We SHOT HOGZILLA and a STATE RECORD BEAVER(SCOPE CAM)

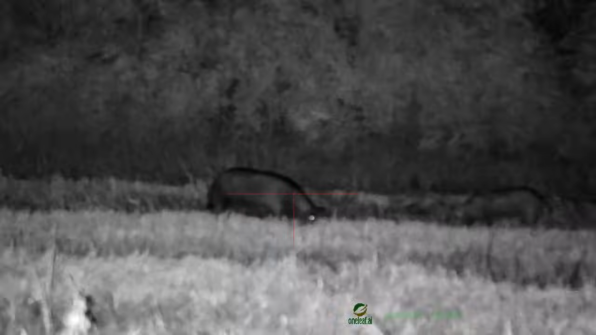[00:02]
Dude, this might be a world record.
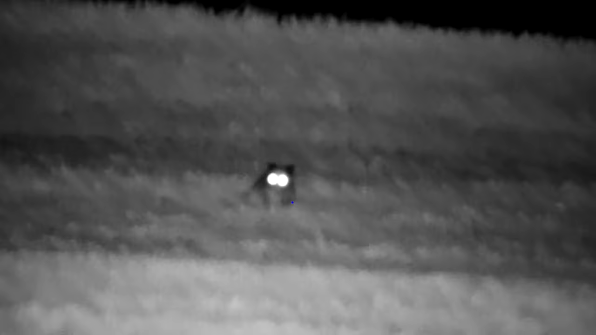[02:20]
We just reviewed the footage and we have came to the conclusion that possum was never in any danger.
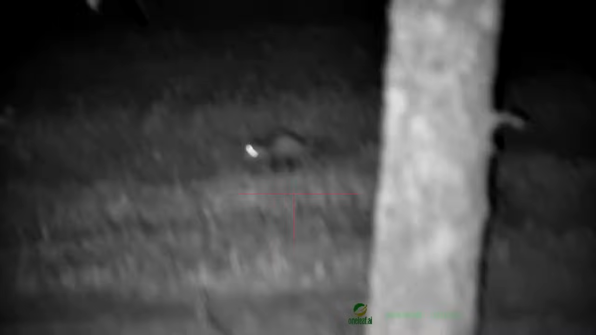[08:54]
Shoot him again. He's probably jammed. He's dead. Okay. Bye bye.
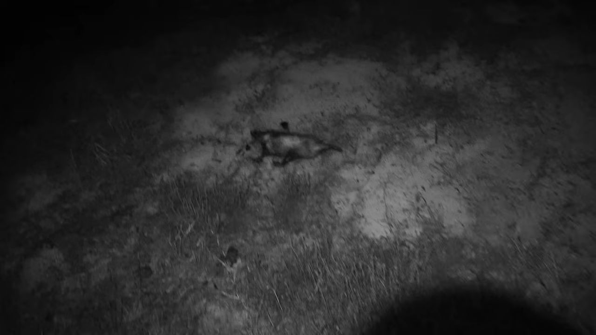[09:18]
Oh my god, it's a little baby.
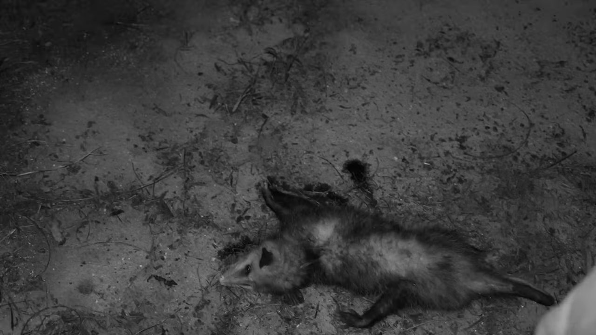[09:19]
Oh, he did. He's 100% dead.
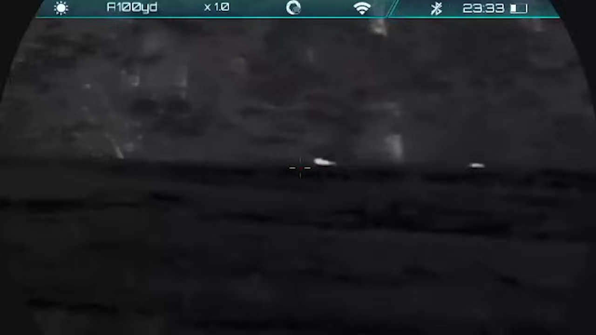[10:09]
Uh-uh. You got one. You got the big one.
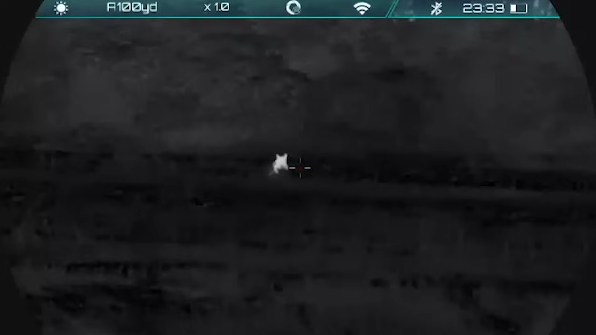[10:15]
It looked like you had hit him again.
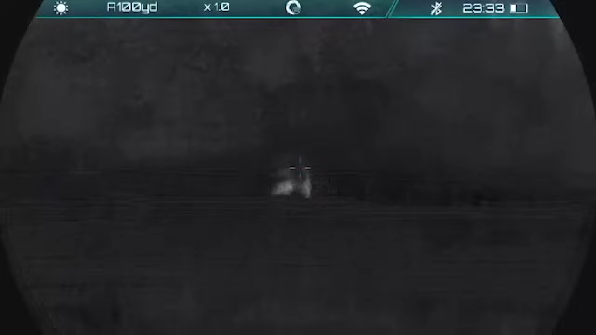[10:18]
I can't hear a thing. Yeah, you hit two of them, Cameron.
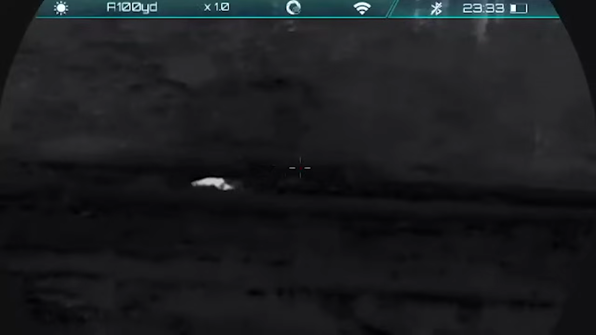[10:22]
I don't know how I missed him the first time. I don't think. No, you hit that one, then you hit one running. I heard it pop. It sounded like one pop.
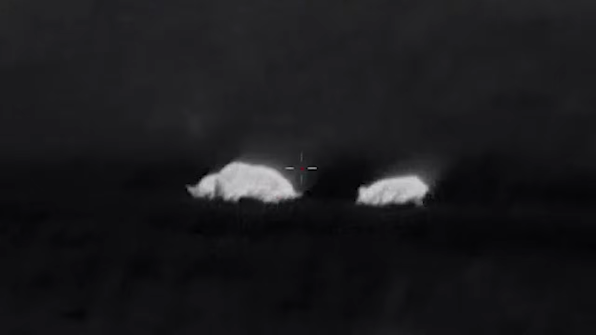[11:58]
And that's without my last shot when he was crawling.